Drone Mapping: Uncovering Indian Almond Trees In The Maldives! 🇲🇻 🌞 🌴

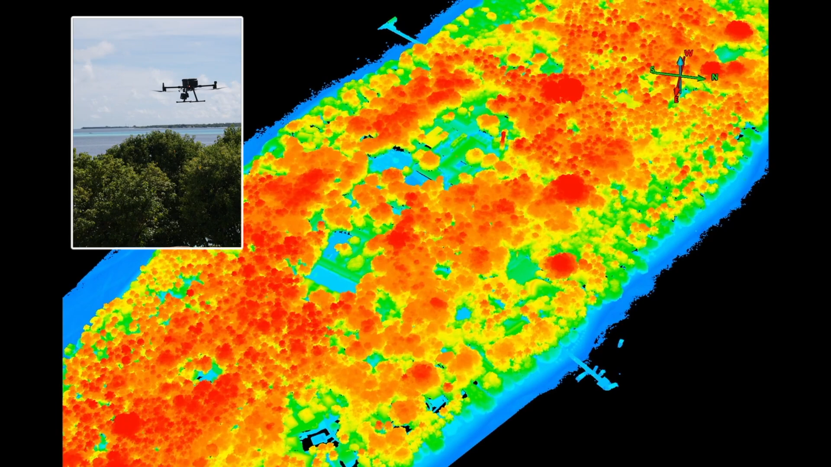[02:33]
To generate a baseline, we used a DJI M300 drone with the
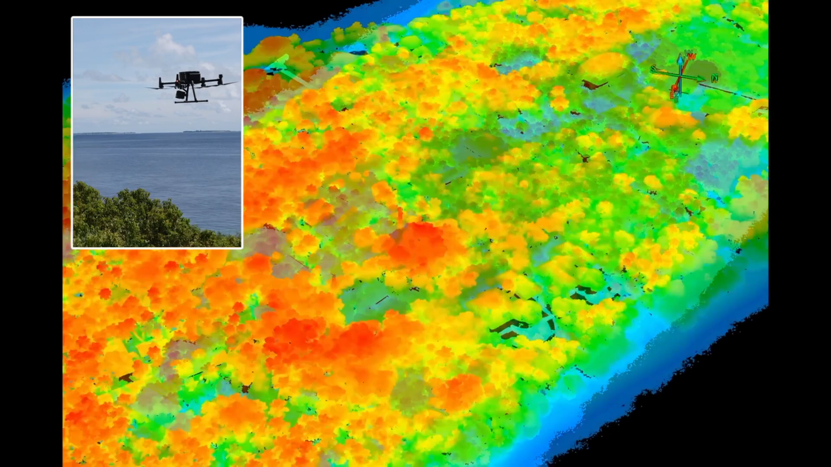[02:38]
L1 LiDAR to create a highly detailed and accurate 3D digital point cloud and model of the entire island.